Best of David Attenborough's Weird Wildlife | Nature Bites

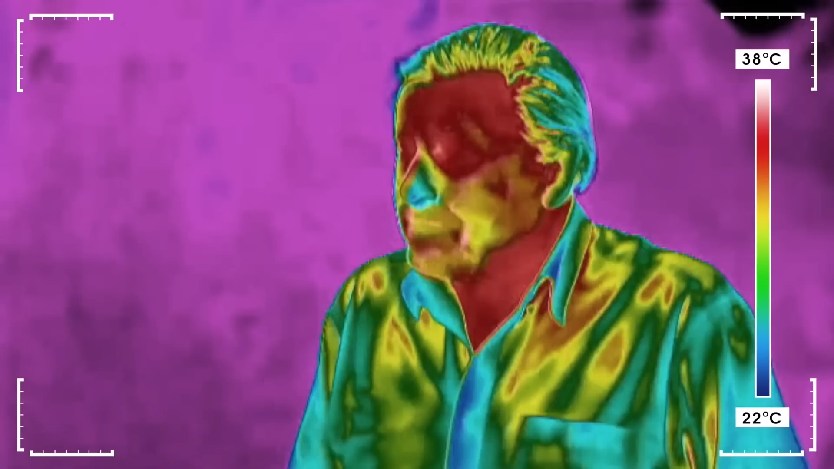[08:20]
On screen: scale top 38°C, scale bottom 22°C
This remarkable device reveals something astonishing.
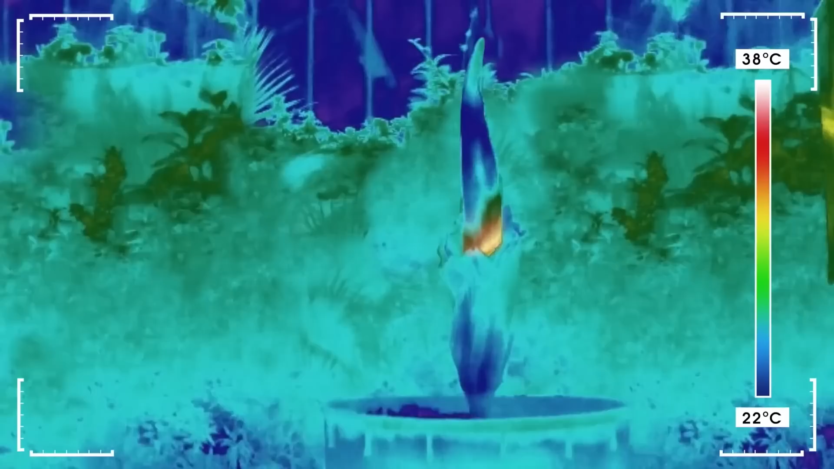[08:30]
On screen: scale top 38°C, scale bottom 22°C
The white areas at the base of the spire are significantly hotter than the surrounding plant.
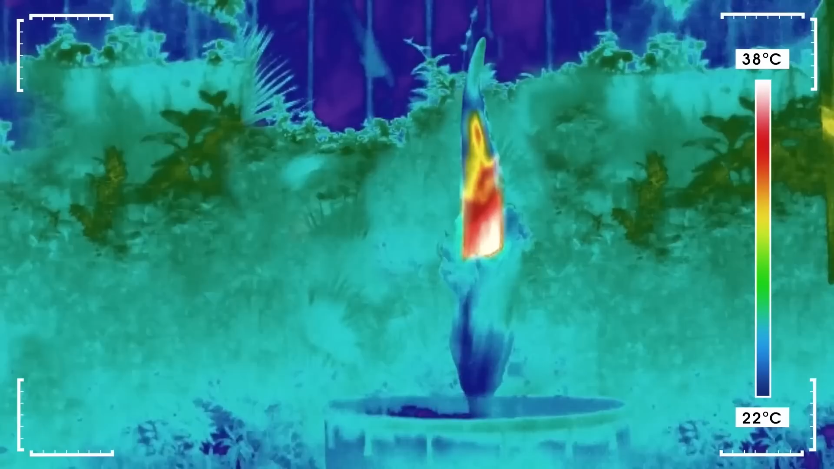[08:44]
On screen: scale top 38°C, scale bottom 22°C
It's heating up.
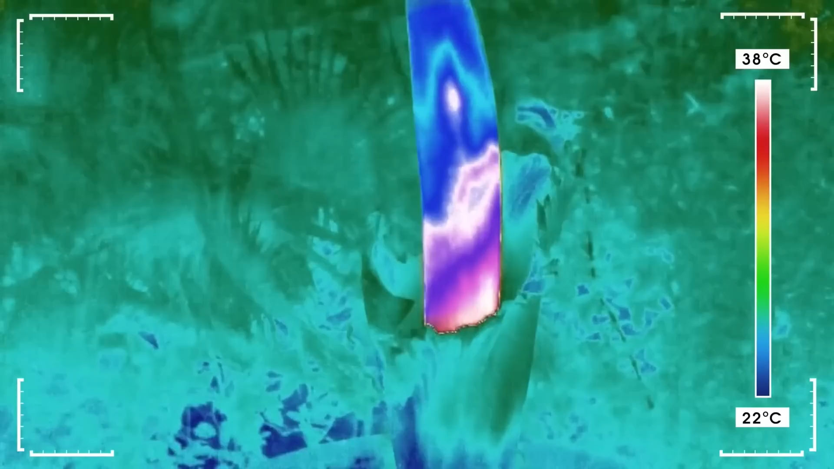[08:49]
On screen: scale top 38°C, scale bottom 22°C
At its hottest, the spire can reach 37 degrees centigrade, the same temperature as the body of a mammal.
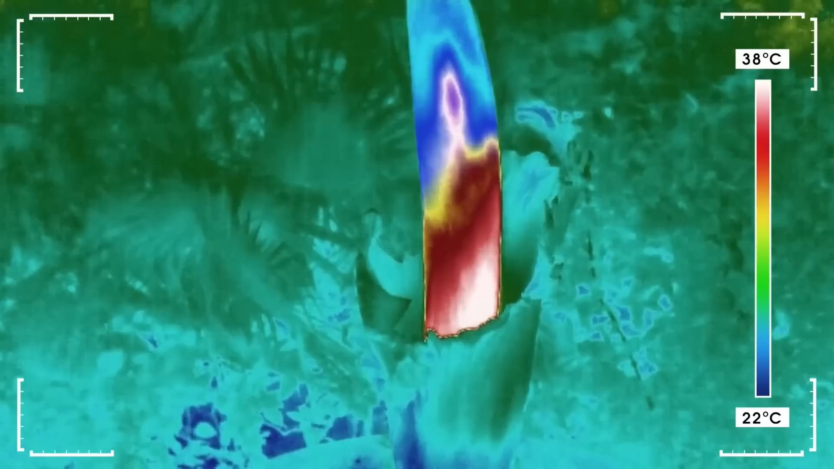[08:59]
On screen: scale top 38°C, scale bottom 22°C
And as it warms, something else happens inside the flower at the base of the spire.